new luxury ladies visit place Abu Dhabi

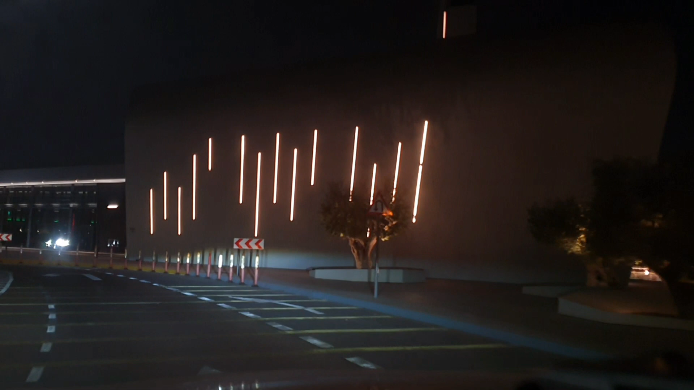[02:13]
इजे कौना कौना तार लाइट चेंज होचे
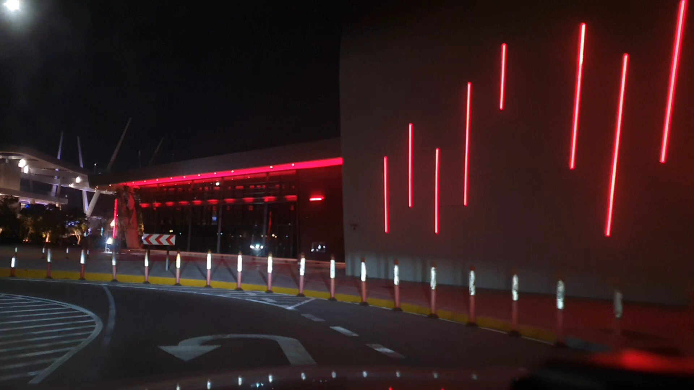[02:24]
आवार वरी शामने जेटा दाया च्छो दाया चे बास स्ट्रोप वे टोकिन तो सेम एटर मोत है लाइट येंग करावन होचे मैंने कीज़कों पर पर लाइट चेंज होए एजे
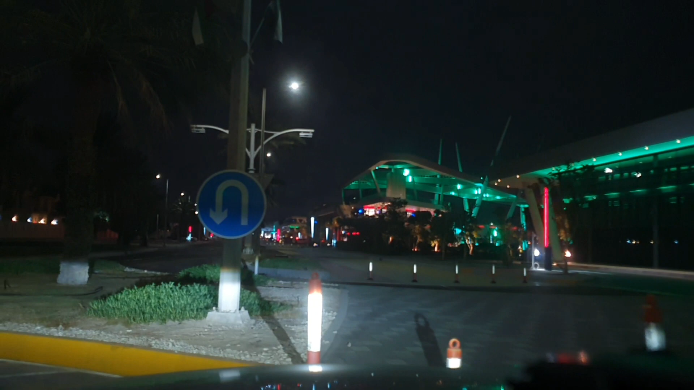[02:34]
देखते हम एटा होटेल होटेल साथे बास स्ट्रोप कीज़कों पर पर लाइट पर चेंज होए